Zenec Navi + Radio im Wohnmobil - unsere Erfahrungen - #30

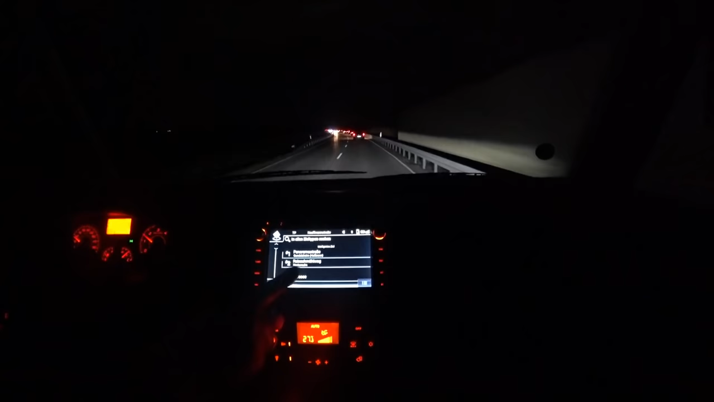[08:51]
Die ist noch mitten unterwegs. Aber ich kann das jetzt nicht machen. Das muss jetzt auch nicht was noch machen. Ja, aber dazu muss ich die Kamera auf die Seite legen. Ja, genau. Sonst ist es umständlich. Das wollten wir nur berichten. Also, es ist dann einmal Pieps gemacht und auf einmal war da Adresseingabe. Ja. Also, es ist schon eine lustige Navi. Ja. Spaß habe ich dabei nicht. Ja.